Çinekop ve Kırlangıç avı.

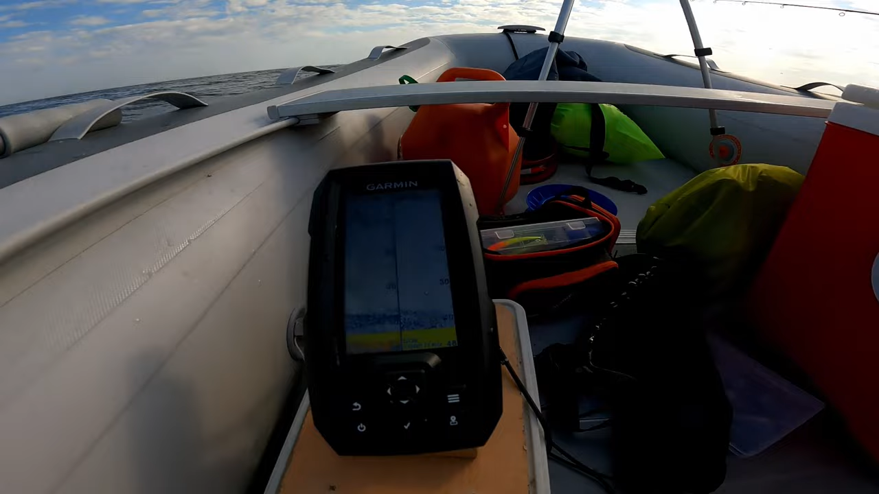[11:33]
Ekranda bunların hepsi çinekop arkadaşlar. Gözüküyor mu bilmiyorum. Gözüküyordur umarım. Şöyle değişik açılardan çekeyim. Bu dipte gözüken her nokta çinekop.
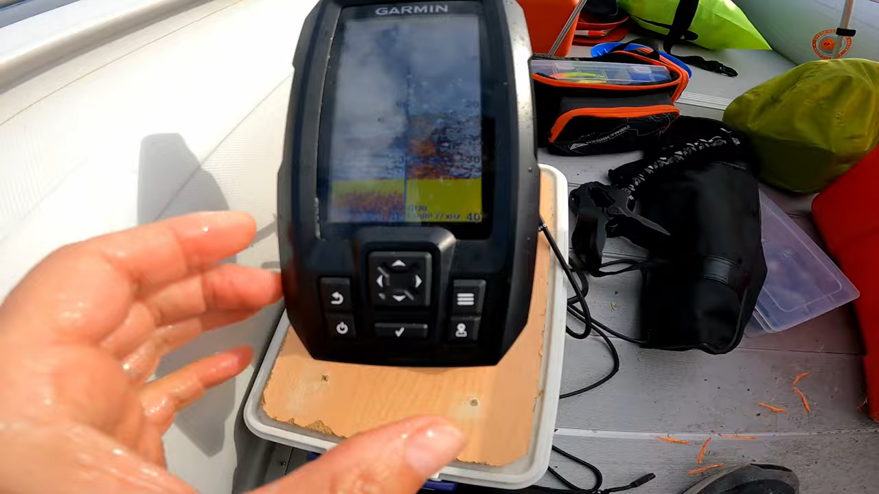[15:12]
Böyle mi? Şöyle mi bakalım? Bunların hepsi çinekop.